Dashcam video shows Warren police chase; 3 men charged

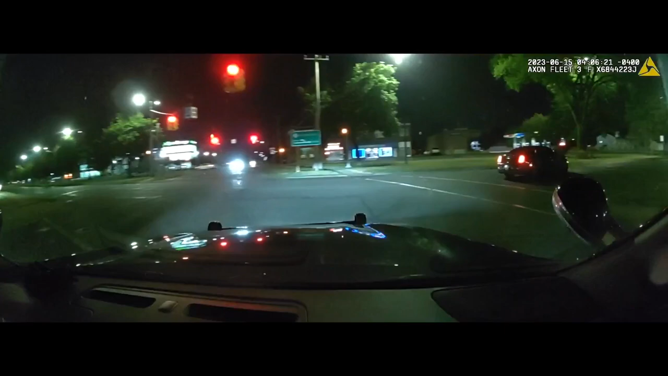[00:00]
all right looks like he's pulling over here just south of Stevens on Gratiot waiting for me to get
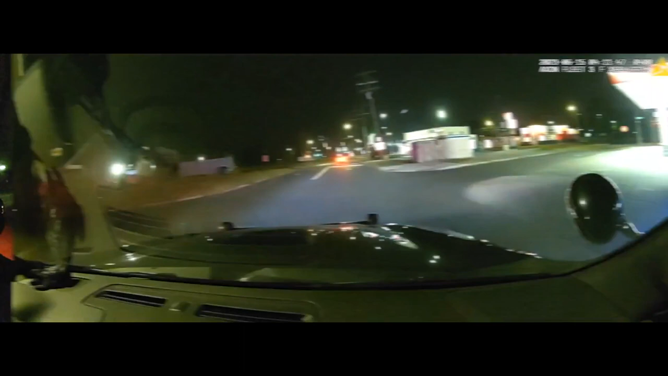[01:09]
all right looks like I just banged the shots Westline 94 Westline 94 notified Detroit